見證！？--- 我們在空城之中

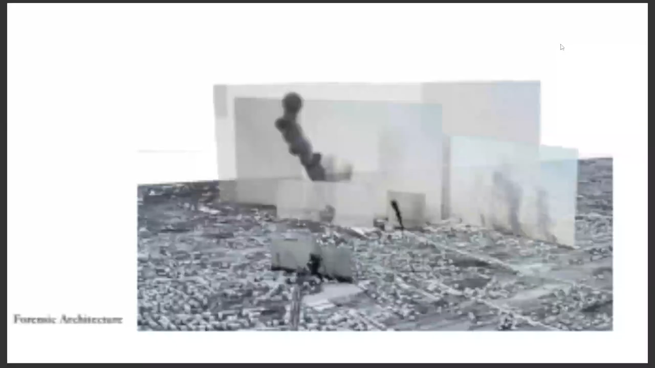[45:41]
对，那其实就是说，它其实有一个空间的底图，它有地形，然后有既有地形的资讯。那我们可以把这些照片，可能我们拍摄，可能有十个人拍摄差不多地点的照片，我们可以用摄影的技术去对，去把这个图做叠图，
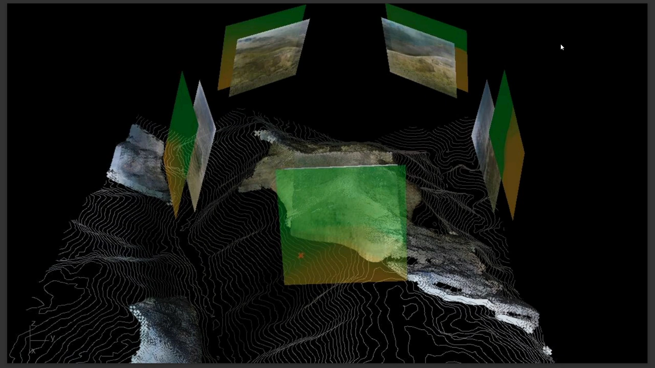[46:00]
那把这个地景的照片，或者说地景的形象整个重建起来，那甚至可以定位在原本那个位置地景的位置的点。